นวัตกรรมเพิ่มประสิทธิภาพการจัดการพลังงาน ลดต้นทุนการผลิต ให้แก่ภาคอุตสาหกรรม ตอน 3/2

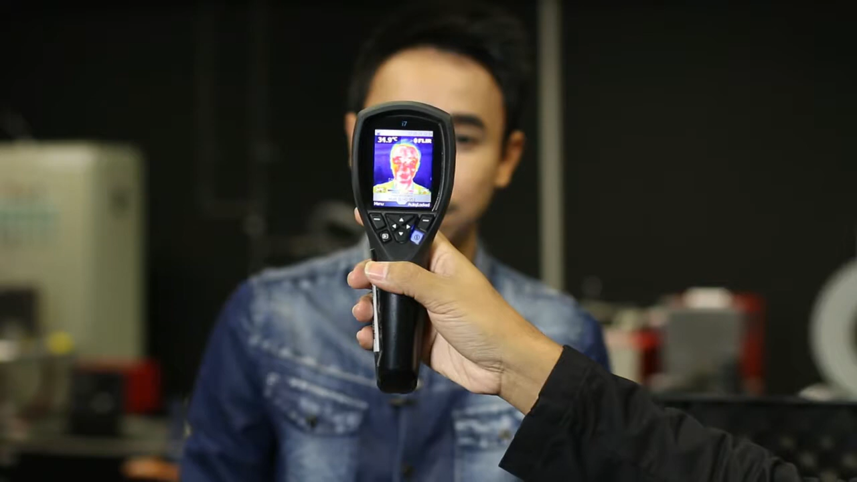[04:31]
ร้อนผิดปกติหรือเปล่า อะไรประมาณนี้เพราะฉะนั้นอันนี้ก็จะช่วยในการที่วัดอุนภูมิเพื่อดูในแง่ของค่าความแตกต่างของอุนภูมิก็จะใช้กล้องถ่ายภาคความร้อน